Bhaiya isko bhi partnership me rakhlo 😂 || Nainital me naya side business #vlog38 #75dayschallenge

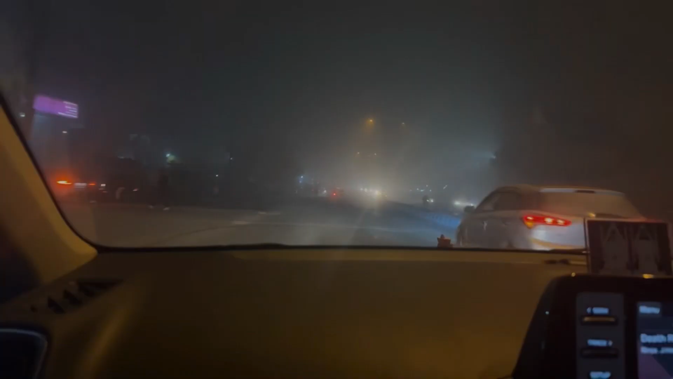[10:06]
रुद्धर पुरा ते वाहिए सब कोरा मिल गया शईजी कोरा हो रहा है अभी